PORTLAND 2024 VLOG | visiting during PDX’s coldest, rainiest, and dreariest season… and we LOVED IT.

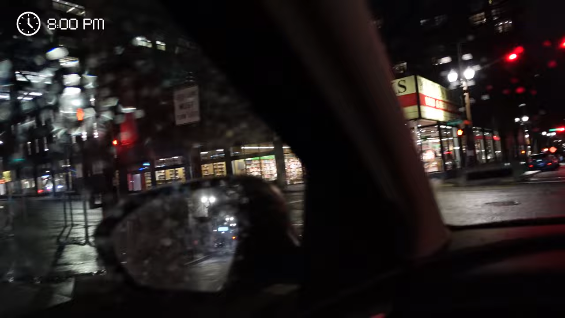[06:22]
It's the whole entire block. It looks like it, yeah. Jesus.